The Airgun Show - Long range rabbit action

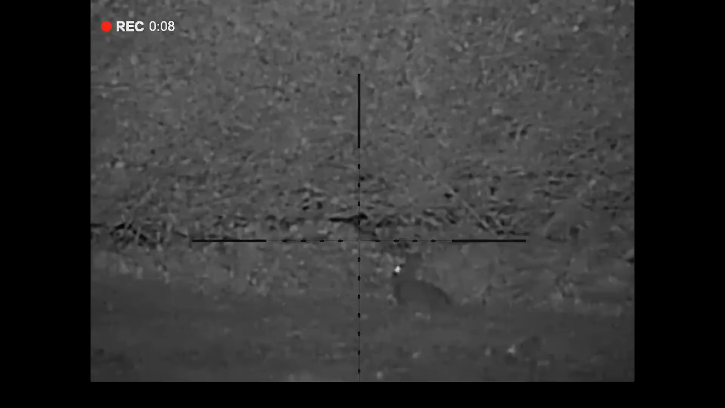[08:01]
Just love there, just smack them straight in the head, just where I was aiming. I had to aim just off a little bit, probably about 4 inches, just for the wind there, and both of those straight down.